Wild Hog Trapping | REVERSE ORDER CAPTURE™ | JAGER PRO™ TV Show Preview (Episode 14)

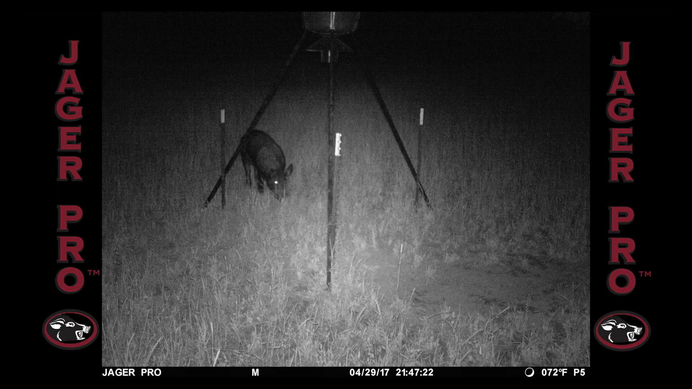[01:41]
Our first boar finds the feeder on 28 April after dusk. He arrives 47 minutes later the next night. I'm waiting at the food plot on night number three as he arrives to the feeder.
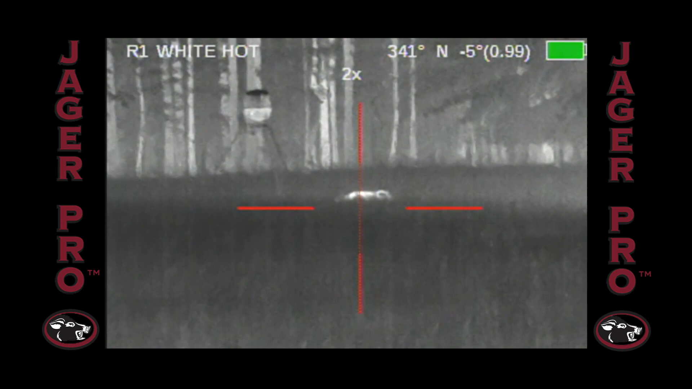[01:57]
Another boar finds the feeder on 4 May at 23 32.
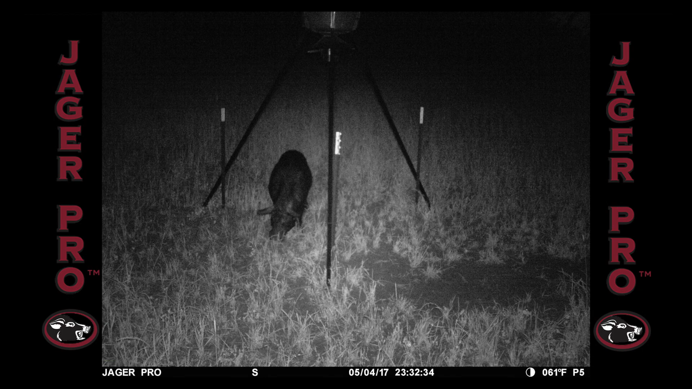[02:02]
He arrives two hours earlier the next night at 21 28.
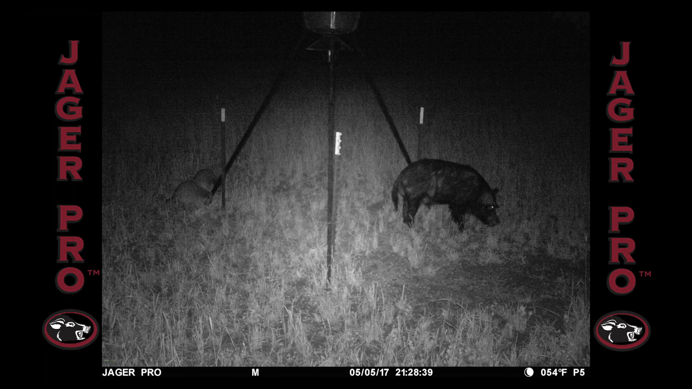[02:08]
I'm glad I arrived to the coverage stand early as a boar shows up at 20 18.
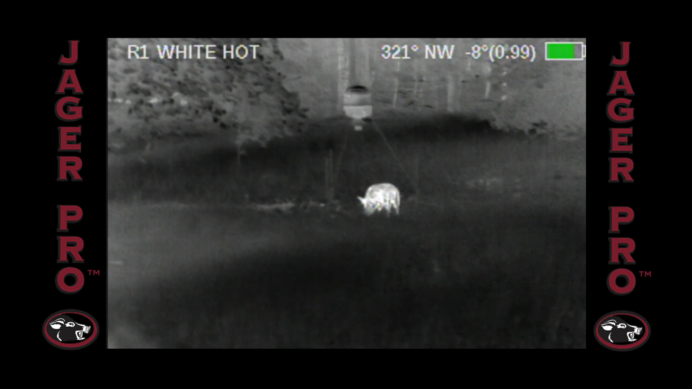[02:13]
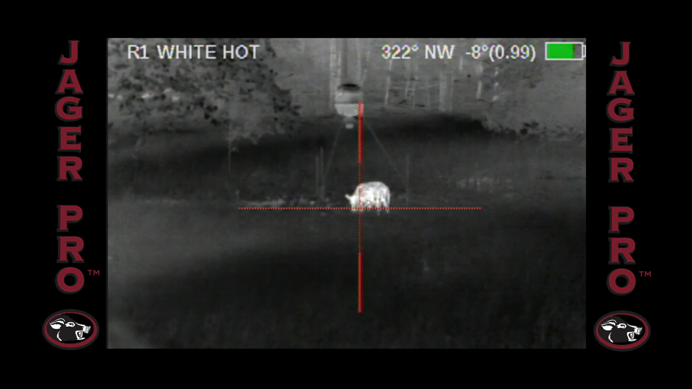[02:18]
I'll introduce him to a 180 grain bullet as soon as he lifts his head.
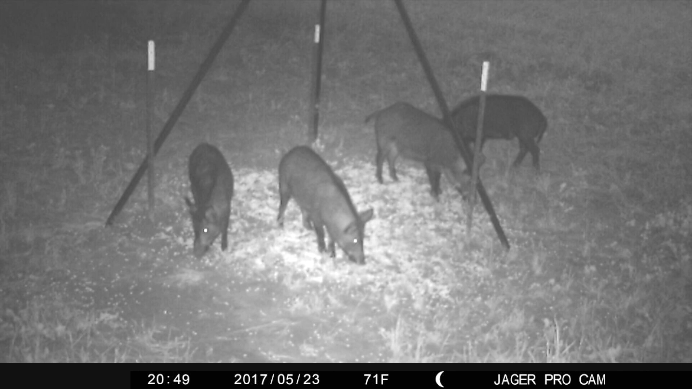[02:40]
Two weeks later on 23 May I receive video intel of four young boars standing under the feeder. They are joined a few minutes later by three young gilts and everyone appears to be getting along. The dominant boar arrives a few minutes later and the behavior immediately changes. This is the only time I could count all eight pigs in the same camera frame.
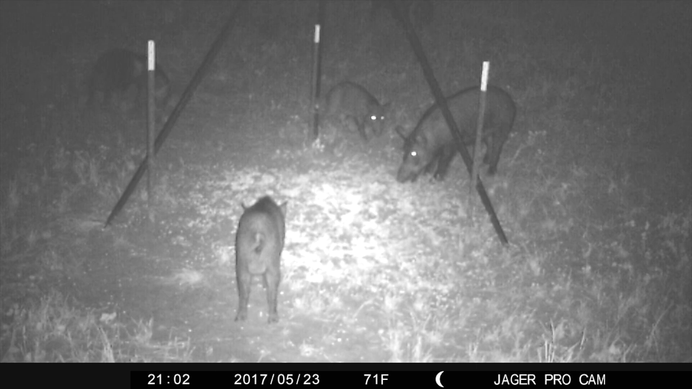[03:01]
These three gilts and two boars remain at the feeder and feed together with no fighting for an entire hour.
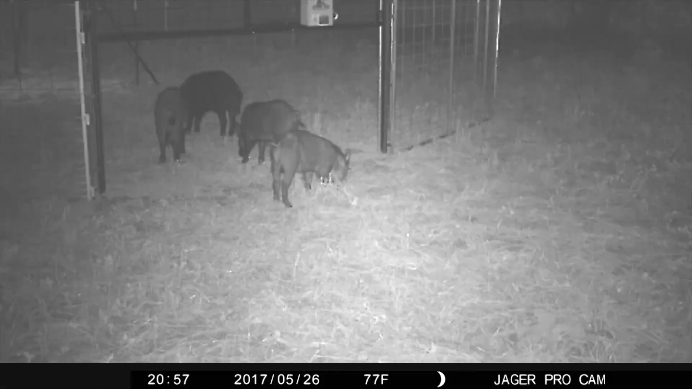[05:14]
The three boars and little gilt arrive first at the right gate and quickly feed inside.
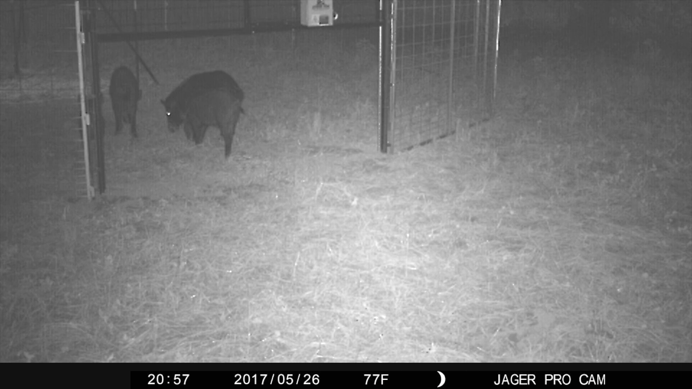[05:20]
The group of three gilts and two boars arrive at the left gate a couple hours later. The right gate footage shows six pigs feeding inside the trap enclosure and two are still outside. Then the biggest boar runs four pigs away from the right gate entrance. The same scenario happens again a few minutes later when they return. Maybe the third attempt will be different.
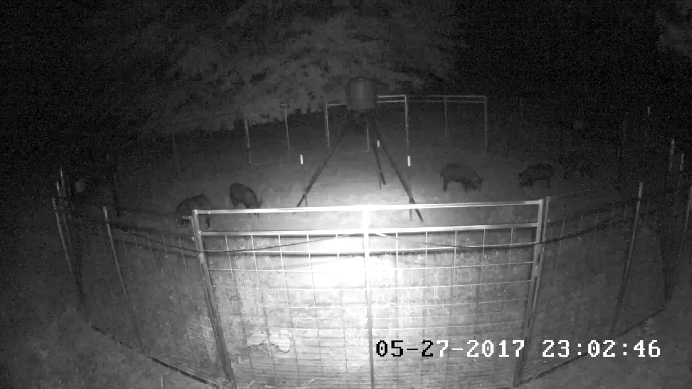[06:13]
Only two of the three boars arrive and feed on the right while the group of five feed on the left. The truce only lasts a few minutes until the dominant boar chases the group of five out the left gate.